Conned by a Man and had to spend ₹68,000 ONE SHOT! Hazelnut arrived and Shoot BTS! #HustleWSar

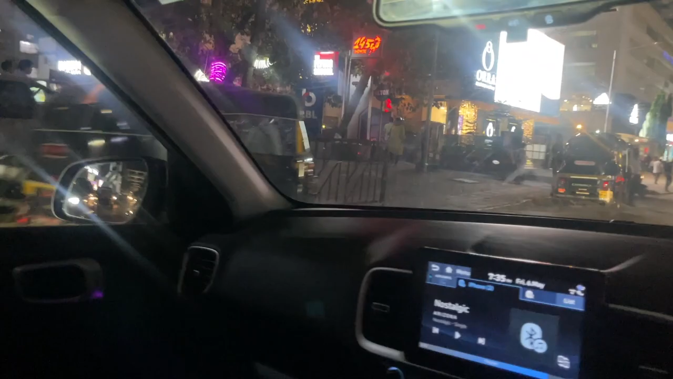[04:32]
क्रोमा अभी पास हुआ, क्रोमा में से हमको नहीं लेना है बिकॉज उधर कुछ ऑफर था नहीं.
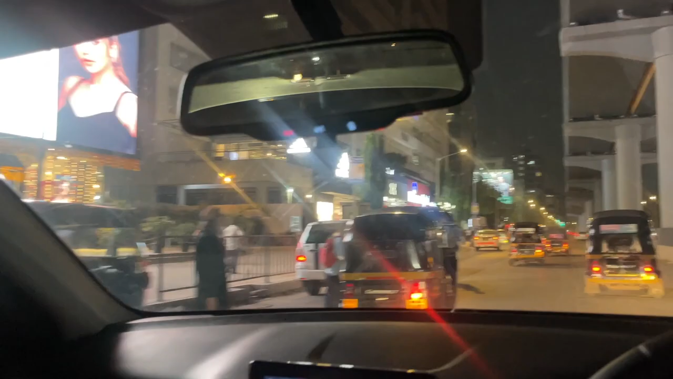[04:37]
रिलायंस डिजिटल और कोहिनोर ऐसा आस पास बाजू बाजू में है.
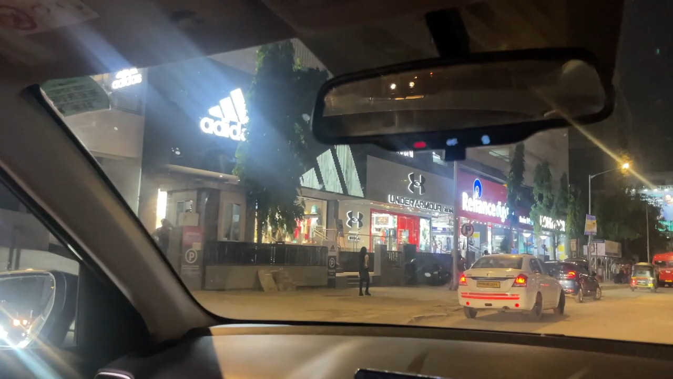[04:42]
वो अंडर आर्मर खुल गया इधर है कुछ भी, अब भी आया है ये शो, एडिडास और ये दोनों अब भी आया.